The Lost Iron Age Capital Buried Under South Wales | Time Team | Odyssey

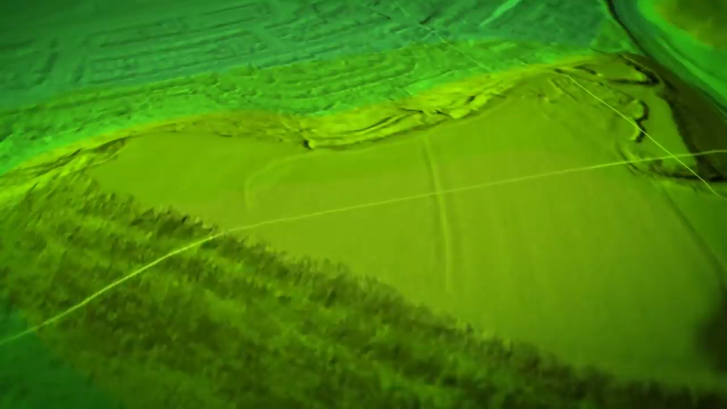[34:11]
These allow us to see through the trees and reveal the giant banks and ditches.
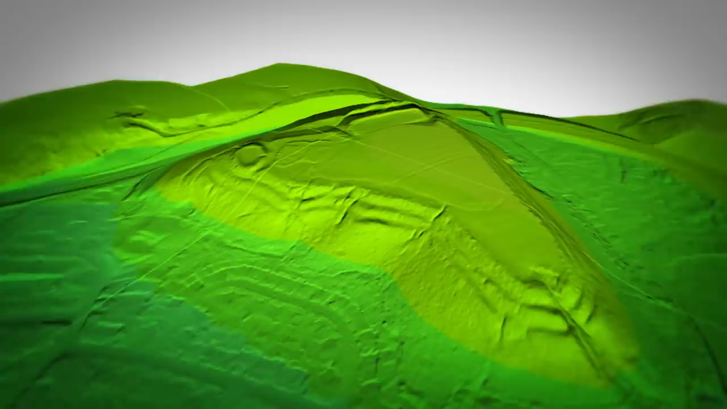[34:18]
Whether, as Neil has always believed, they were for showing off or were defensive,
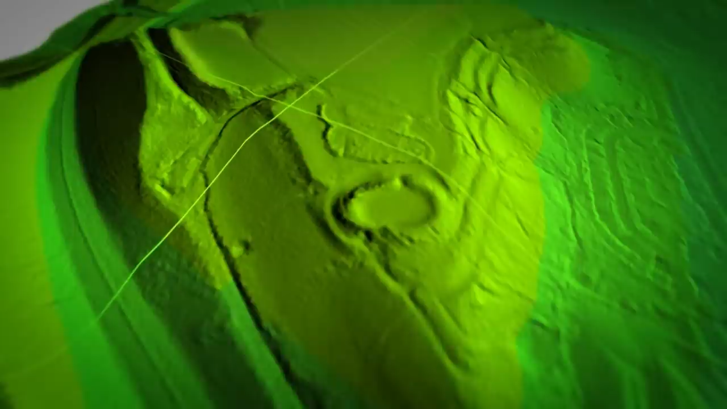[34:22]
the one thing these ramparts definitely do is ensure people enter through the front door.
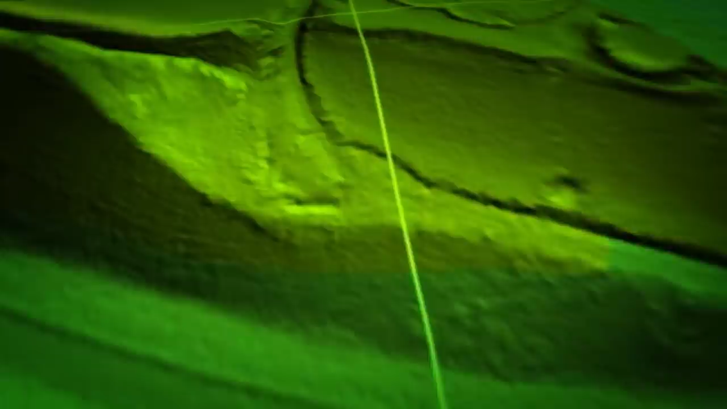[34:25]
Francis put trench 4 over the feature at the entrance to see if it's a part of our Iron Age story.